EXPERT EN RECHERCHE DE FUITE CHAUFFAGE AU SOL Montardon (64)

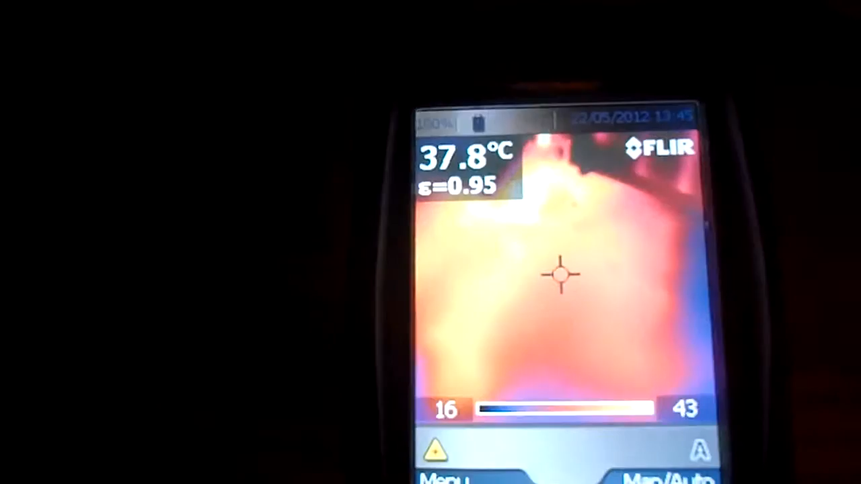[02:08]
On screen: spot 37.8°C
Et puis on aurait une toute petite petite fuite ici